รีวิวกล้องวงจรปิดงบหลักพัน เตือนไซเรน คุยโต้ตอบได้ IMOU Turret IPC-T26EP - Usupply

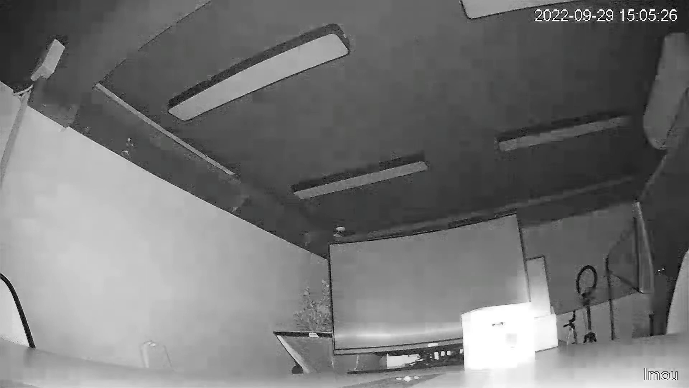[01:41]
ในเวลากังคืนนะคะ มีระยะอินฟาเร็จทำงานสูงสุดถึง 30 เมตรค่ะนี่คือภาพกังคืนจากก้องวงจรปิดเธอเล็ก ให้ภาพที่คมชัด แถ
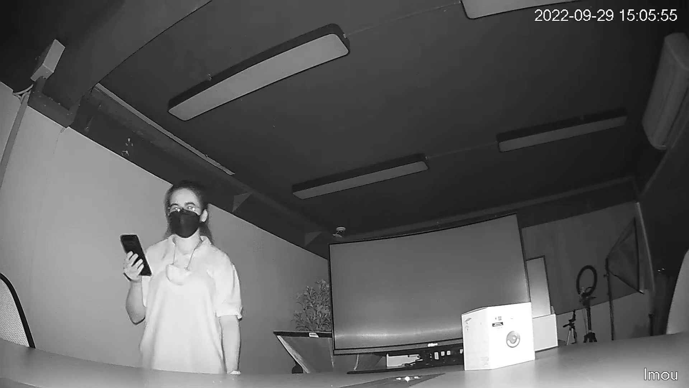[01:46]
มยังสามารถปรับความคมชัดนะคะหน้าตัวแอปพิเคชันได้ถึง 2 โหมดค่ะคือ